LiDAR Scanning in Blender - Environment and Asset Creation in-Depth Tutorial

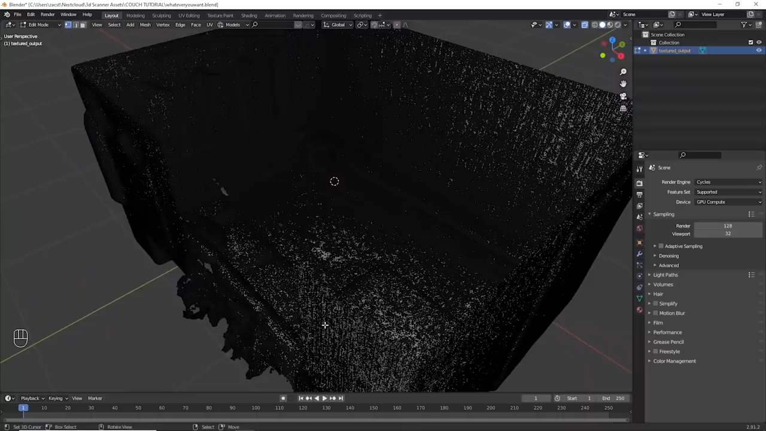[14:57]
So I can see a piece in here.
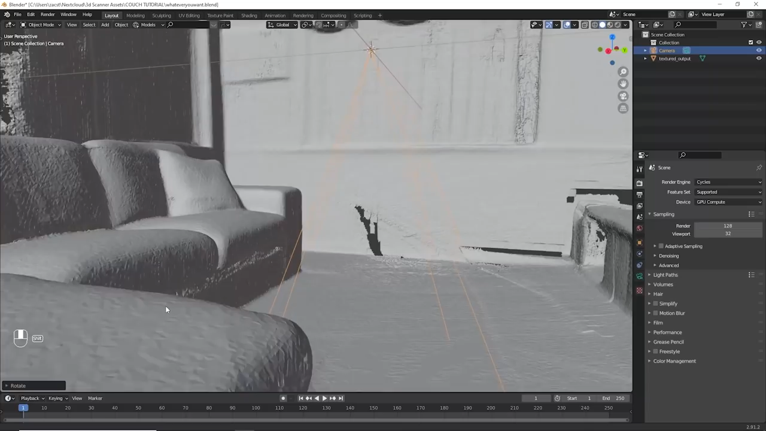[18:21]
So I'm going to just move around, checking different angles, and moving my view somewhere where I like.